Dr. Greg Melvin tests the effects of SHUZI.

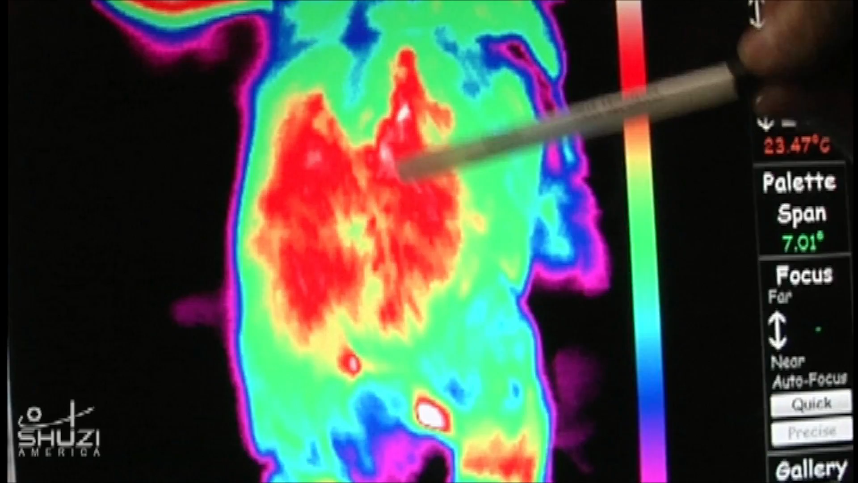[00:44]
in the spine itself consistent with that right leg. As thermographers, we're like electricians trying to figure out where the short is,
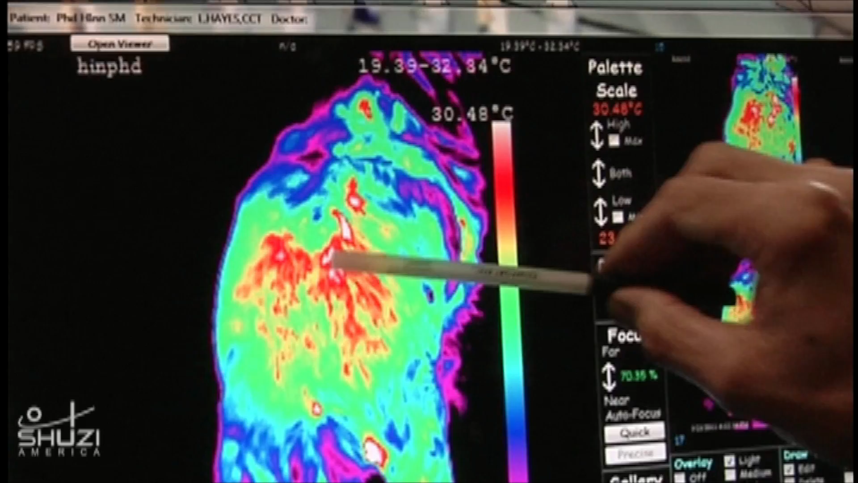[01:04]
So then if we go back in, do a comparative study,
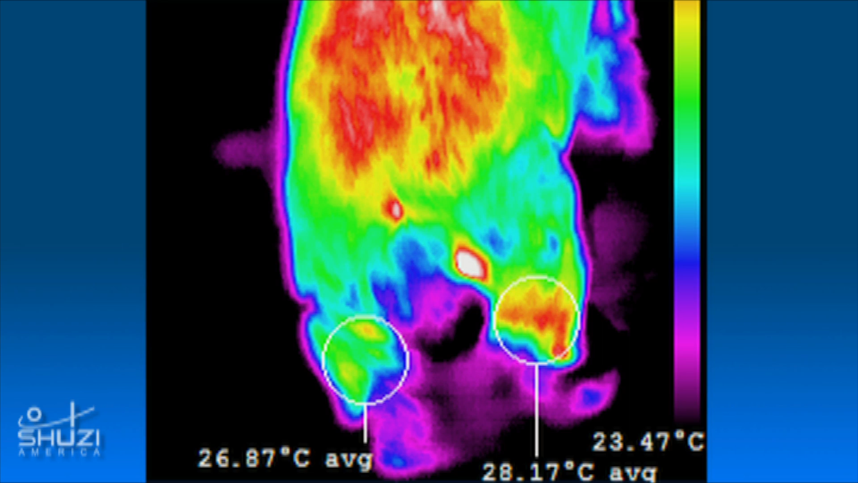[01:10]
then we can be assured that if there is a change, there is a change.
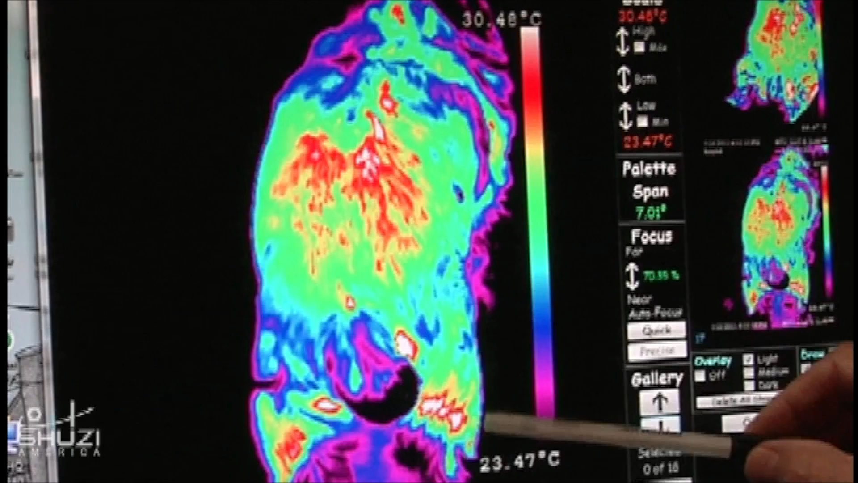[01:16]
On screen: scale top 30.48°C, scale bottom 23.47°C
If we measure these temperatures from left to right, they're actually closer than they were. When you read them, as many as I have read, these things I can see very readily.
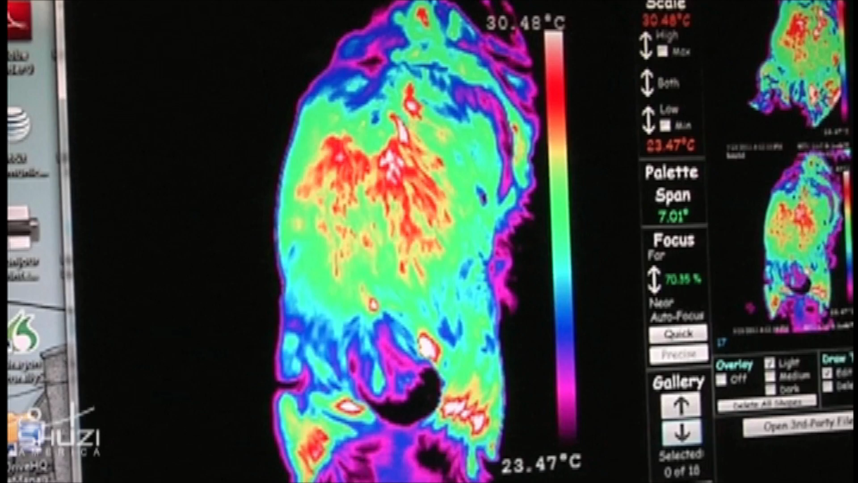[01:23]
On screen: scale top 30.48°C, scale bottom 23.47°C
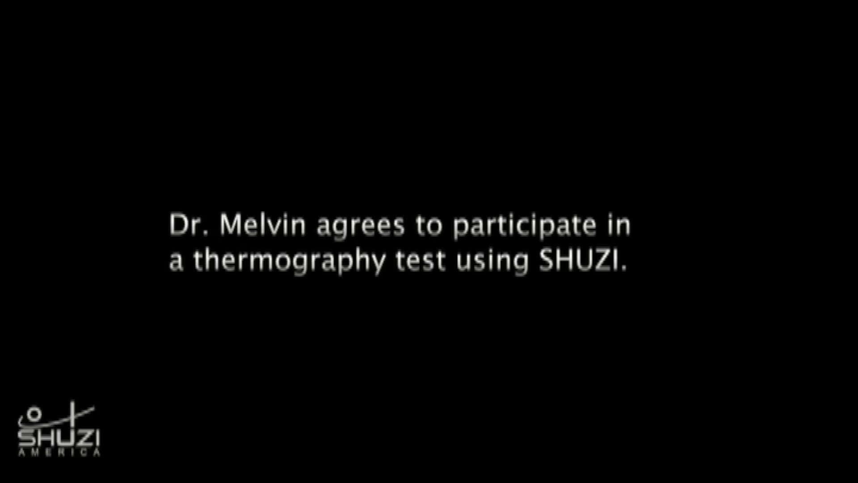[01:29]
The second digit on my left hand is just now starting to, if you can see just overall everything looks symmetrical.
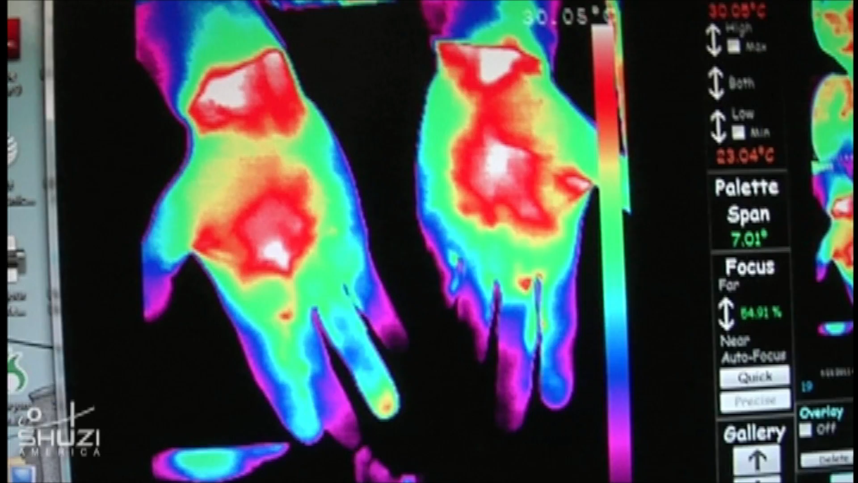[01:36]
On screen: scale top 30.05°C, scale bottom 23.04°C
It's just, you can tell that there's a lot of tugging into the palm of my hand. And the fingers, what would you say about the fingers? Overall, they're symmetrical.
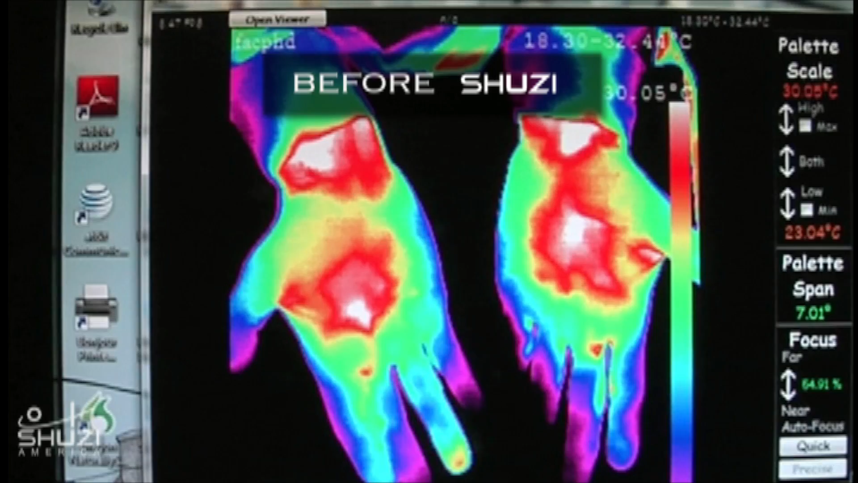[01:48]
On screen: scale top 30.05°C, scale bottom 23.04°C
The only one that isn't is the fourth digit on my right hand. You can see that there's an increase in heat on the tip of that finger.
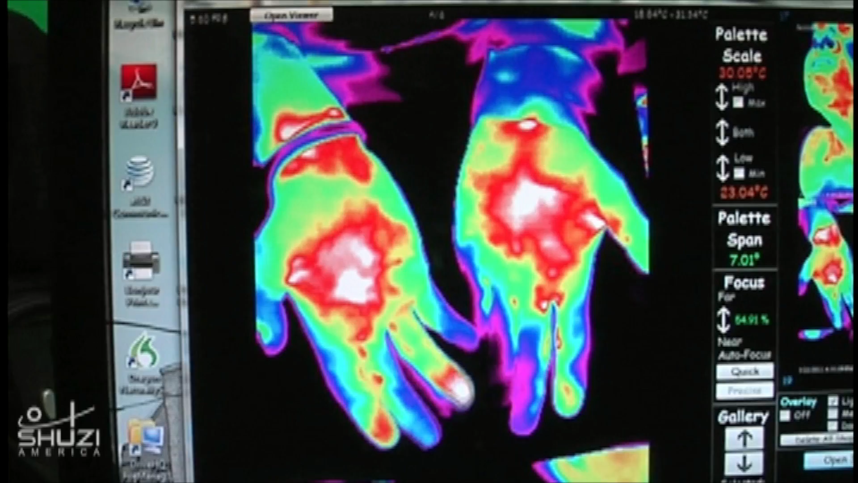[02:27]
I can feel it just as I'm seeing it with the imagery that it's significantly heated,
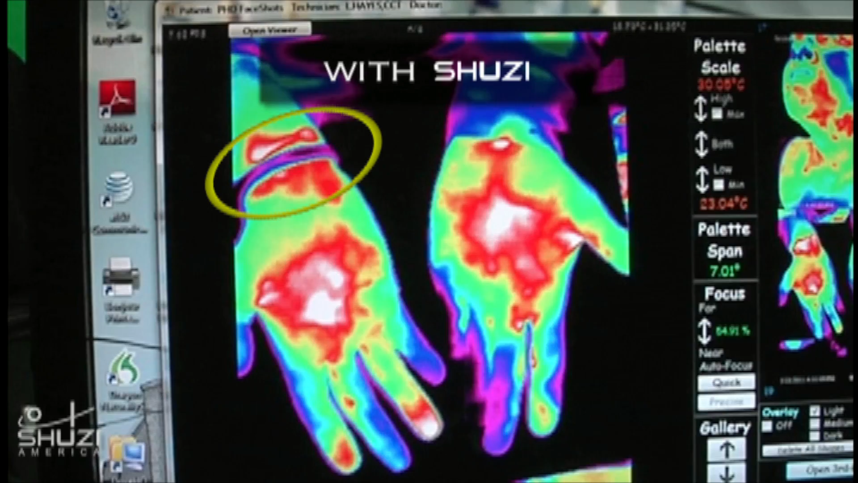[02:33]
but I can feel it heated. Now I can feel it in this second digit that I'm moving now, I can feel it in there as well. That's amazing, isn't it? I'm feeling just, just exactly what I'm seeing on the imagery is exactly the way I'm feeling. This is quite phenomenal.
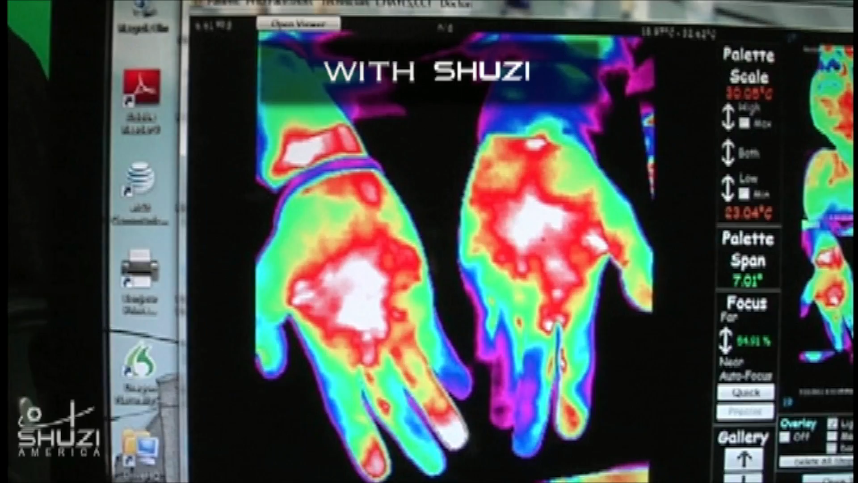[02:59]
On screen: scale top 30.05°C, scale bottom 23.04°C
And you've been in this room for two hours, so it's not like a temperature change from being in a cooler room. No, I've been in this, that's right, Doc,
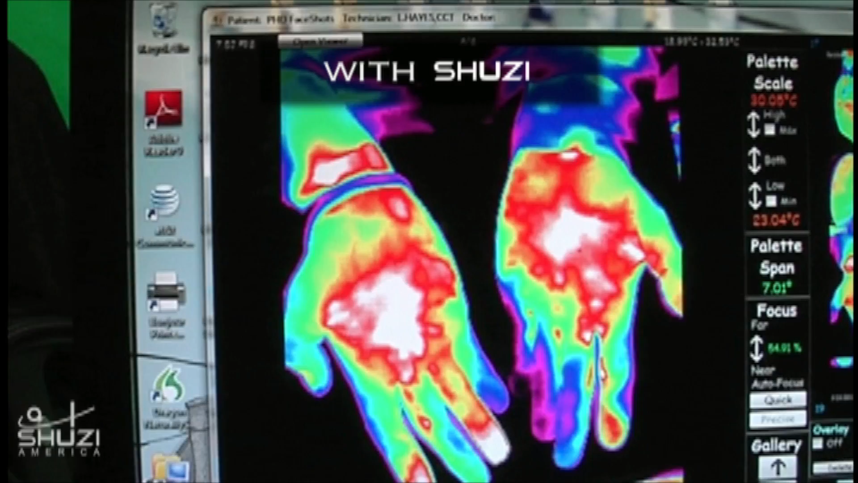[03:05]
On screen: scale top 30.05°C, scale bottom 23.04°C
I've been in here all this time and I can't believe, now my left hand... The fingers are starting to all show again. Is, is the first, the second digit on my left hand is just now starting to, to heat up.
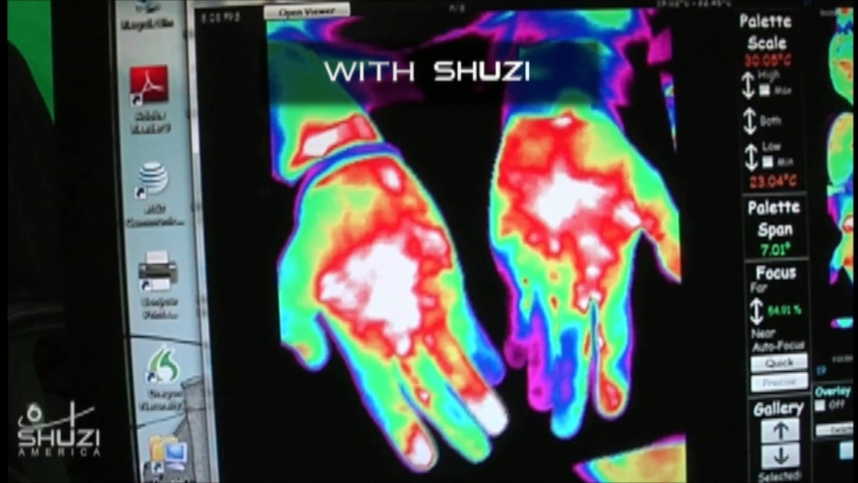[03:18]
On screen: scale bottom 23.04°C
I can see my palms just, just increase, is that the coolest thing? And you can see it's happening on both hands.
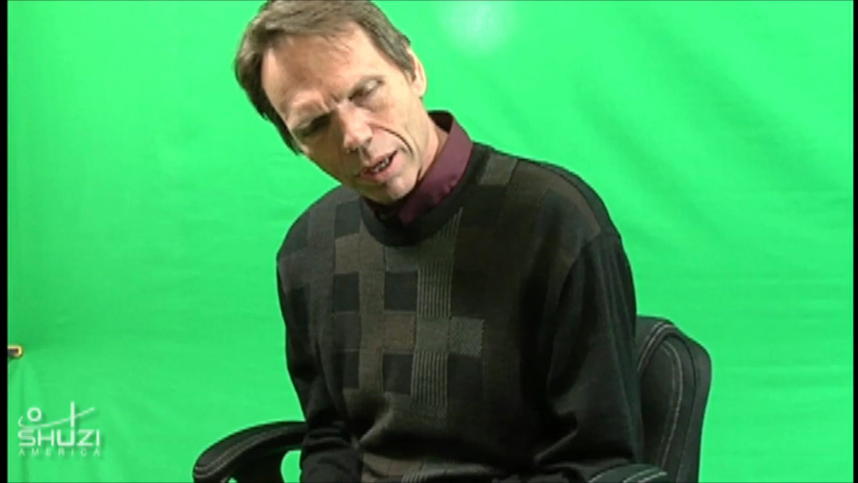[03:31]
The first thing I'm thinking of is the autonomic nervous system is, it's almost like it's rebooting the hands, like it's trying to re-control proper basal dilation.
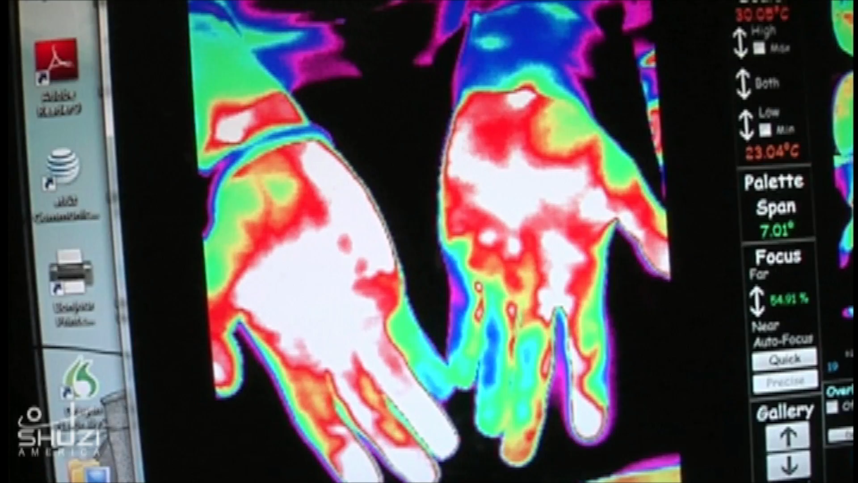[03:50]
And it, it's dilating the, the capillaries in the hands, and I'm still in this cold environment,
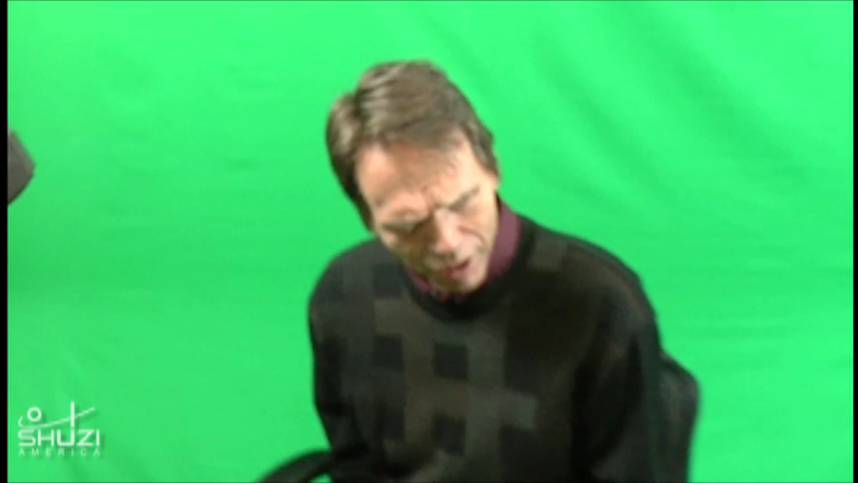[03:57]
which normally the, the temperatures would be dropping, not, not increasing.
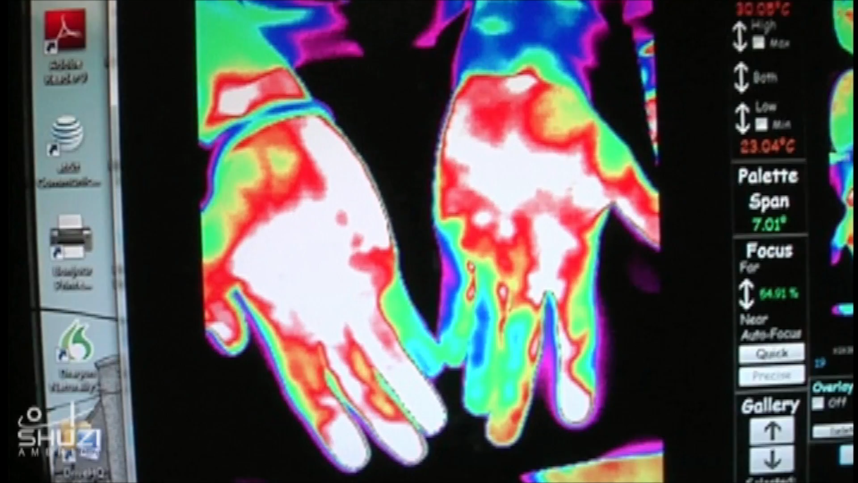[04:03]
On screen: scale bottom 23.04°C
You know, intermittently throughout the day I was having my hands in my pocket, trying to keep them warm, but this is heating them more than my, my pockets were, right?